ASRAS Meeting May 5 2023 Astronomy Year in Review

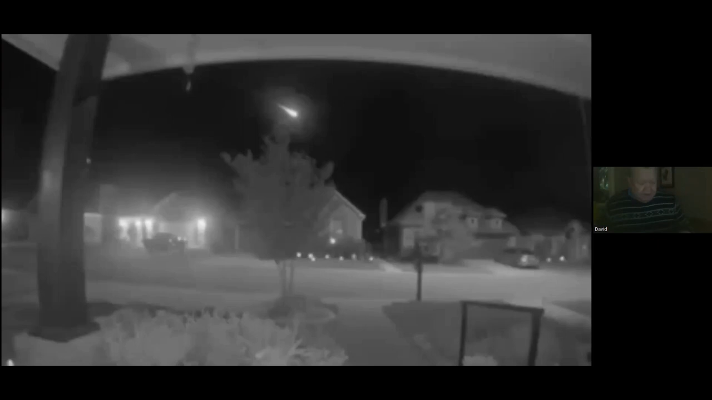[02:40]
This is a big fireball that came in over Texas at 3 a.m.
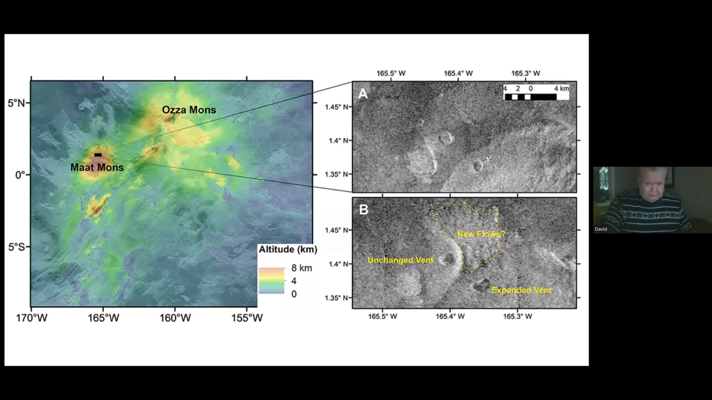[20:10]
It was thought up until just now that Venus was dead, but it's got live active volcanoes on it. James Webb Space Telescope image of Mars, measuring its atmosphere.